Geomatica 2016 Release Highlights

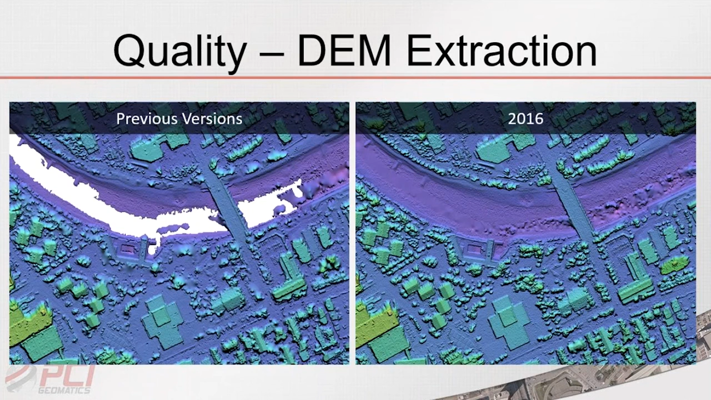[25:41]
also improved the ability to extract sharp one to one resolution DMs and last we've reduced the amount of time required to extract DMs so having a look at the results right here on the left we have
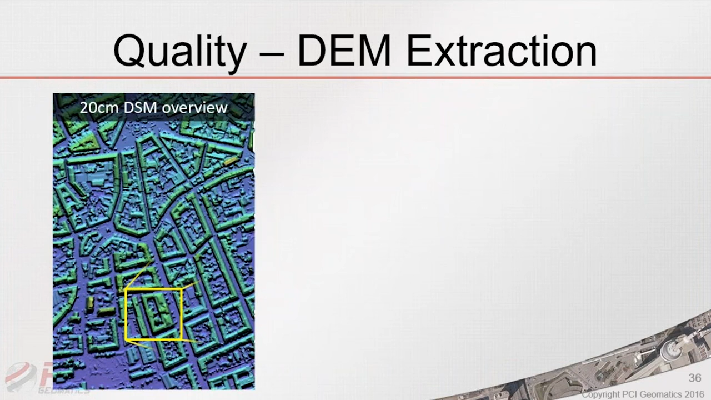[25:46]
a DSM that was extracted using previous versions of Geomatica and on the right we have a DSM that was used using Geomatica 2016 so if you could look right here at the river you'll notice that in the previous versions there is difficulties
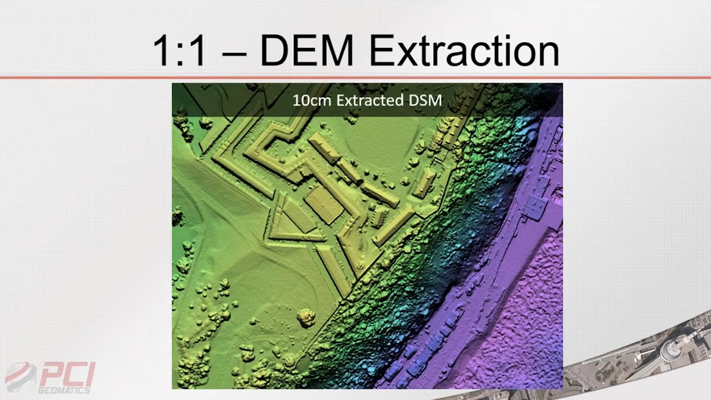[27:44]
but here we have a perfectly extracted DM in a mountainous region of Greenland where the ground was completely covered by snow and that results in a very low contrast but yet we have a nicely extracted DSM so moving on from quality to one to one DSM extraction in Geomatica
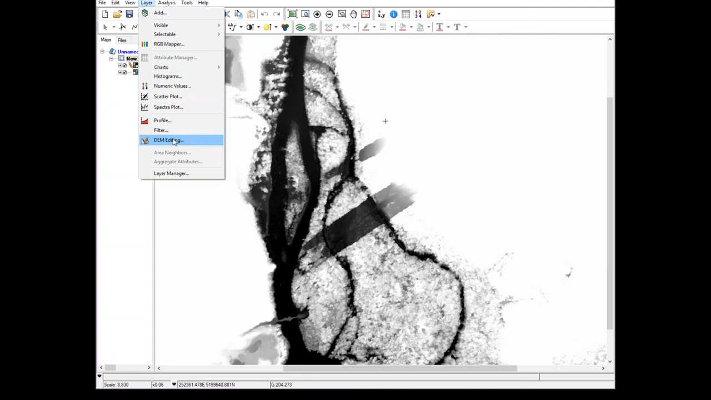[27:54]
2016 we've really improved this functionality and it's now reached a level of consistency in producing high quality and very high detailed DM's so for example here we have a 50 centimeter satellite scene and here you can see the extracted 50 centimeter surface model from that satellite scene so it's truly impressive transferring the most detail we can from our images to our DM's
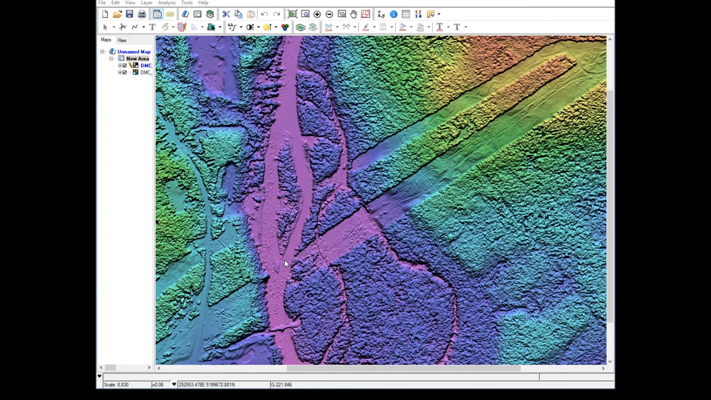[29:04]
so I'm going to bring up focus I'm going to open my DM editor and we're going to look at this first DSM right here so right here we have an area with a lot of vegetation I'll just flick around off so you can see
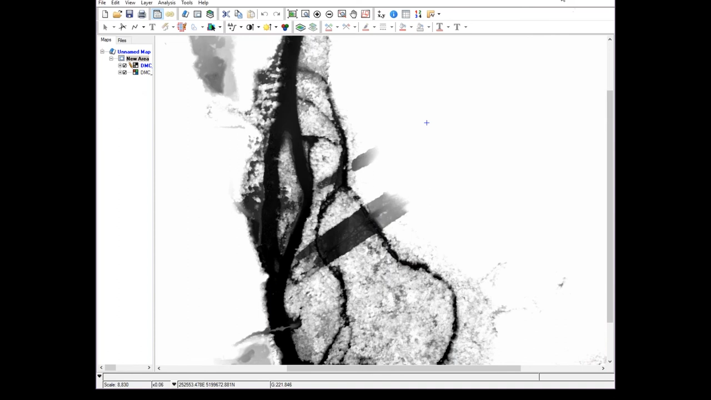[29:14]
and with all this vegetation we were still able to extract extract a really sharp sharp DSM
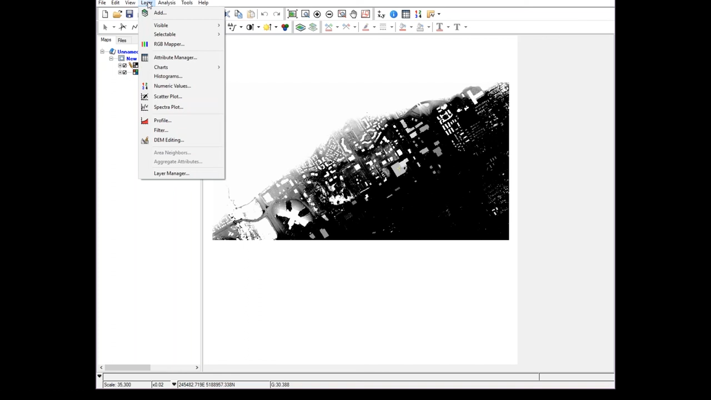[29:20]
so if I could draw your attention right here you can see that you have a path
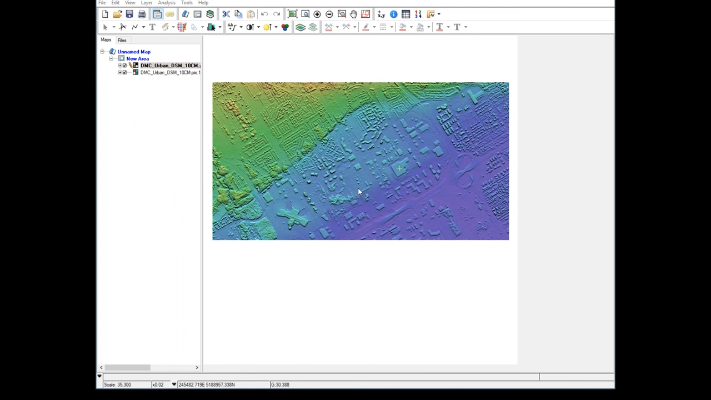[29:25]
and in the DSM that path is nicely carved into the terrain so just showing how we're able to capture a lot of detail from the imagery and now if you look right here at the stream you can see that in areas where there's very low low current in the stream the water surface is really nicely extracted
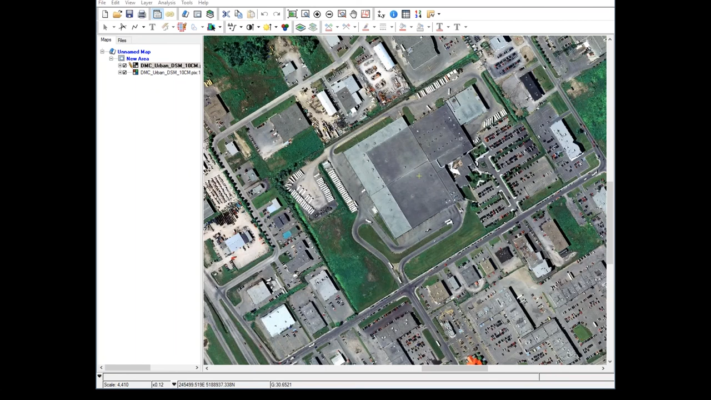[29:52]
so yeah this DSM right here includes a lot of detail that's would be valuable for an array of different applications and specifically when it comes to applications in hydrology or ecology with this type of landscape
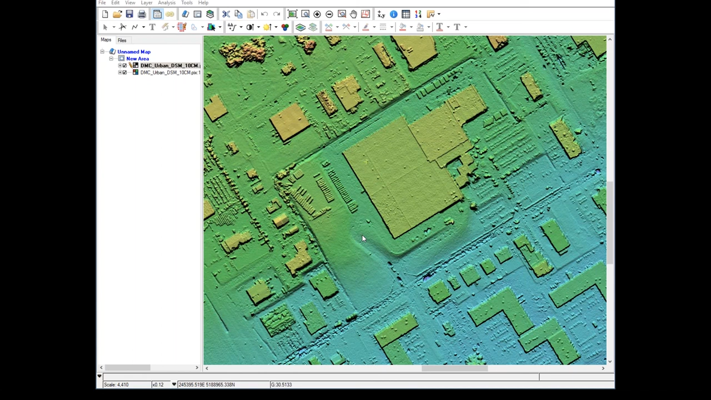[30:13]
so the next DSM I want to bring up is an urban environment
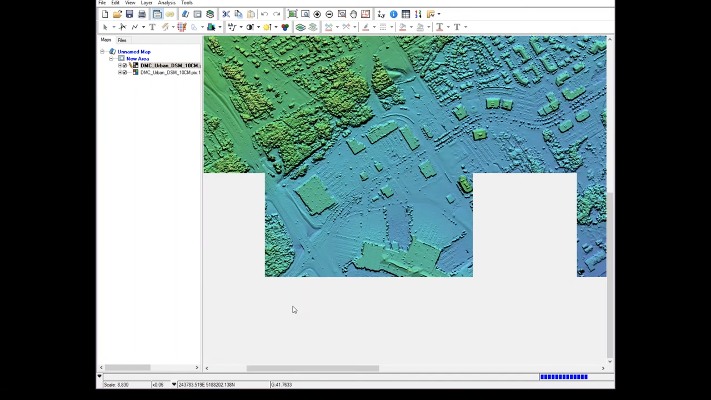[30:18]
so if we have a look at this DSM right here this is a DSM that was extracted at 1 to 1 resolution so it was extracted from a DMC camera and the image had a ground sampling distance of 10 centimeters and you'll notice that this DSM right here is exceptionally well extracted so if you look at all the buildings right here and I flicker on and off you'll notice that the buildings are very well defined there's a fair amount of detail that you could spot on the roofs
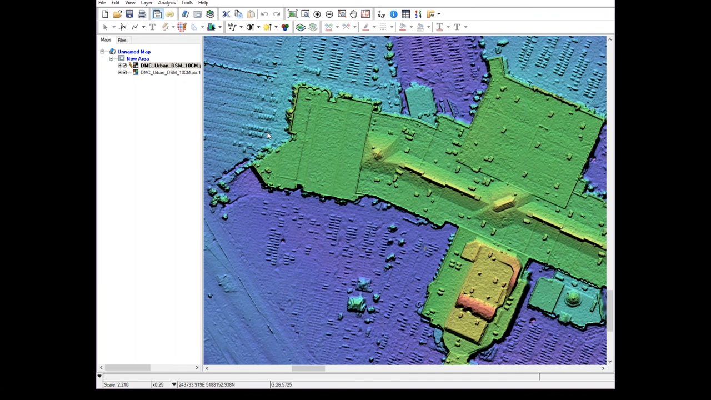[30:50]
and the walls of the building are very sharp even in zones of occlusion
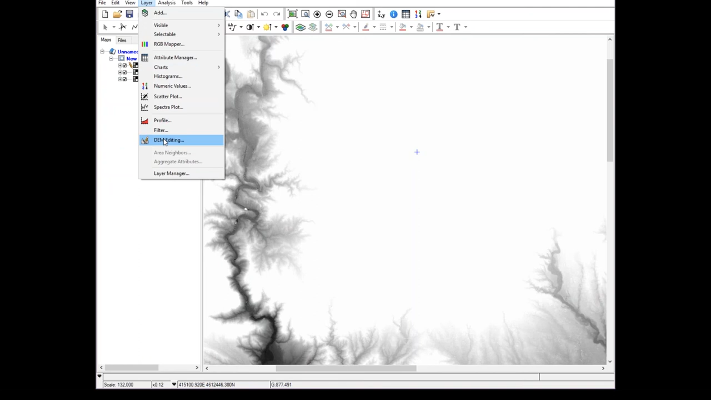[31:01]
another area that I'd like to show you is right here this mall once again you have a lot of detail on the rooftop so right here you can see the pipelines you can see air conditioning units you can see details in the windows along to the side of the building in the parking lot you can see all the extracted cars so there's a tremendous amount of detail in this DSM and that's the sort of detail that you could achieve one-to-one DSM extraction with air photos
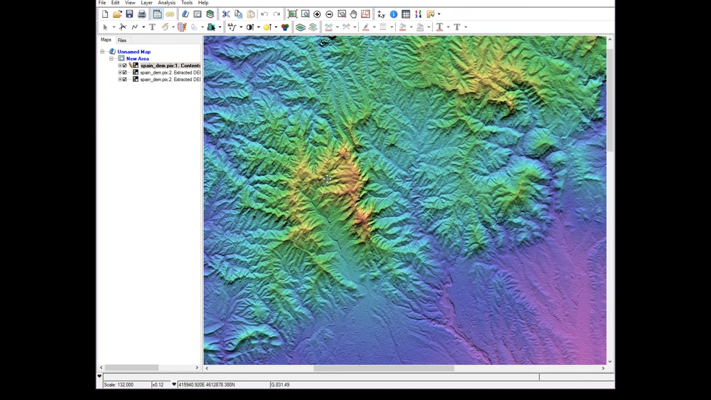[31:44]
so another example that I have for you right here is a DSM that was generated from spot six imagery so we had two stereo spot six scenes and what I like about this DSM right here the mountainous relief is really well represented in this DSM so if you look at the peaks and the ridges they're actually very beautifully captured in the DSM along with the stream network that flows between the ridges and the mountain
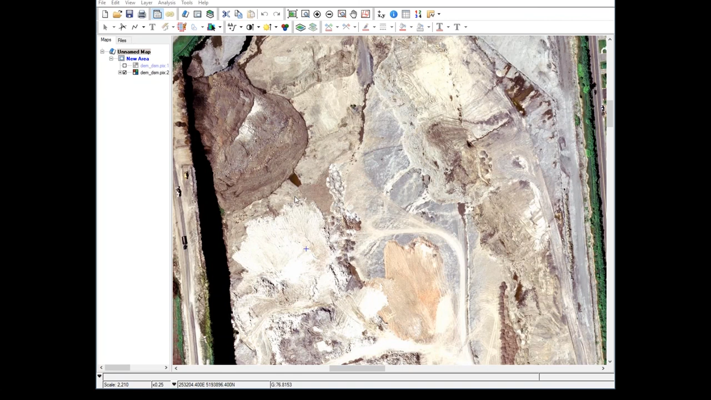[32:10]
and they're finely carved into the DSM so really this is simply a beautiful DSM that we're able to extract
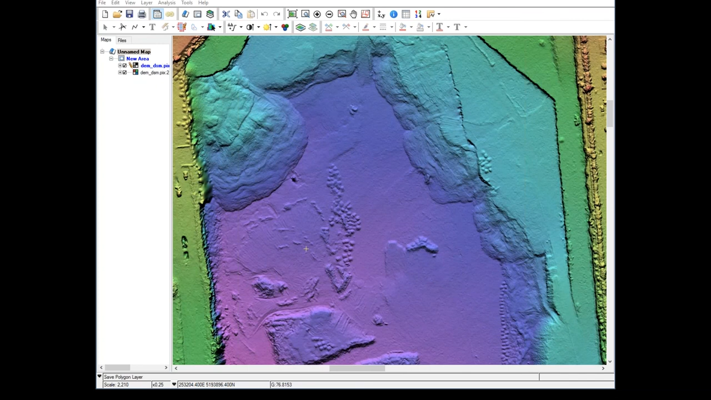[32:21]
so one last DSM I'd like to show you it's another example that was captured extracted from DMC imagery so another one-to-one resolution so this is a 10 centimeter DSM and what I like about this DSM right here is how well it captures all these stockpiles specifically the stockpile along the quarry wall right here so you can see right here you have this large stockpile then you have all these smaller stockpiles if you look at the DSM they're very well captured